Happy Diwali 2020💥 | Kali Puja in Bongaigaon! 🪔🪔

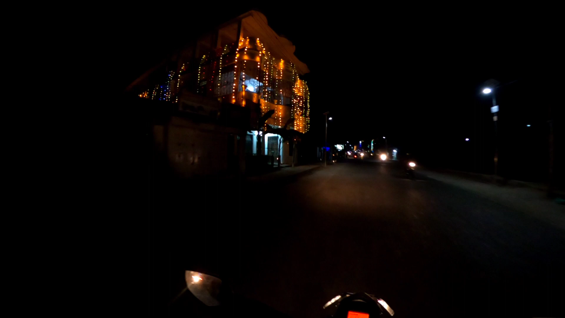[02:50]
Wow, the city is going to stay. And we are here. That's what the city is doing. Wow.